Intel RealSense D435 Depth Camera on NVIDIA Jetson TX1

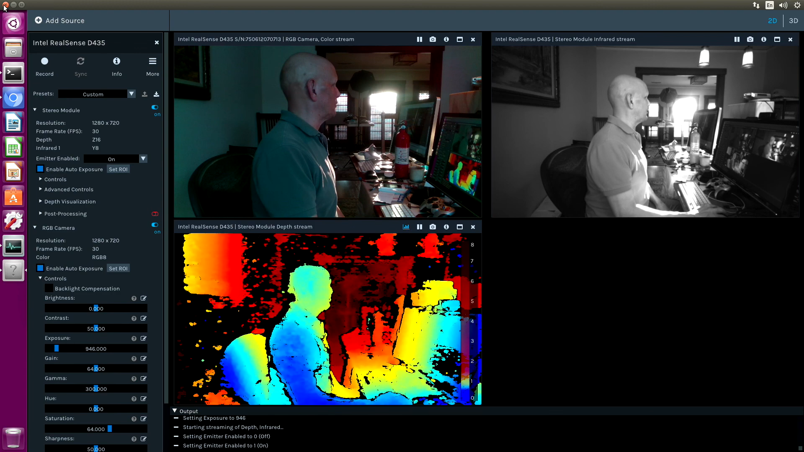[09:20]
It's hard to tell. It appears to be messed up on the TX1 a little bit. I don't know if it's just because it's slow or what the story is. Let me turn this off.
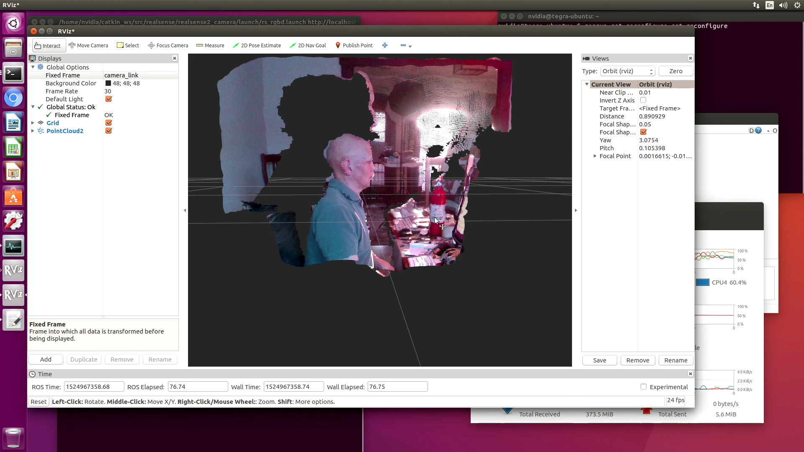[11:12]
It's late afternoon here, the sun is setting, it's about to come through this window. Let's add in an RGB window. You can see that our frame rate is around 20 frames a second, so it's not...
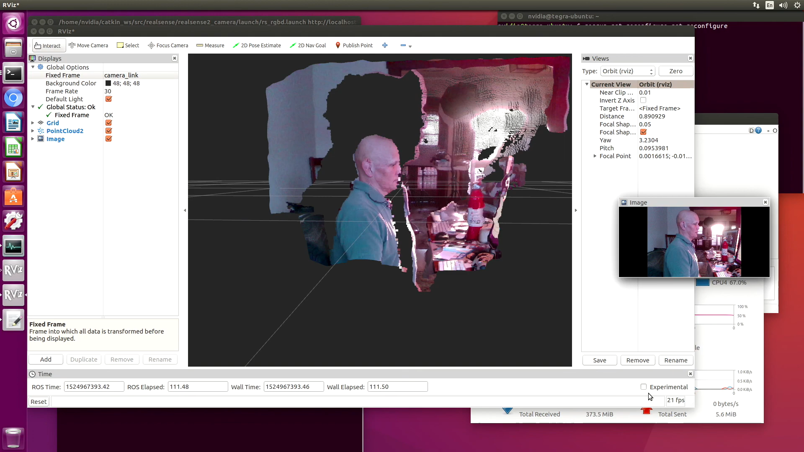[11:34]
that's probably seven or eight frames a second less than the TX2 was showing.